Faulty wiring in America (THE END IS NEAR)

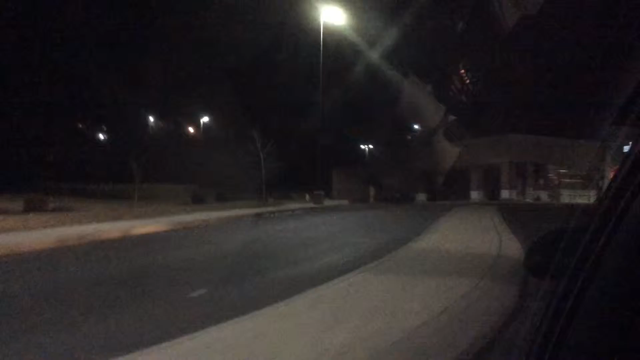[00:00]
Hi, my name is Carmen Winstead. Yeah, that one. Look at these lights. These lights are trippy as hell. What the hell? Dude, that's weird.